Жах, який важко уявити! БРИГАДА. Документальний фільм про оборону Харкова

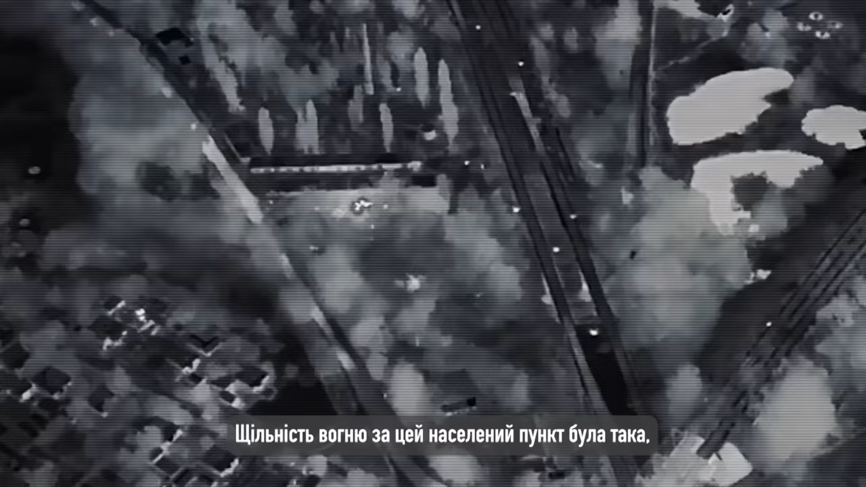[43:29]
що фактично вот все разлеталось, разрывалось вокруг,
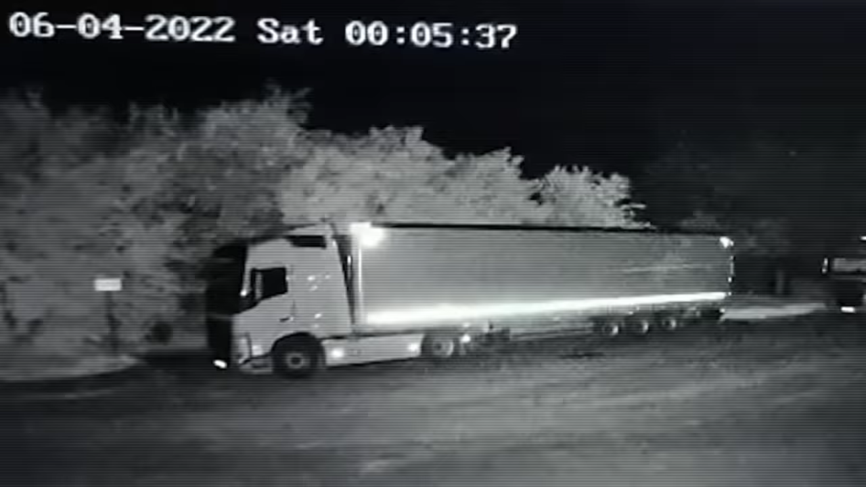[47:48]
Ось так вони б'ють по тренувальному полю операторів «Пташок».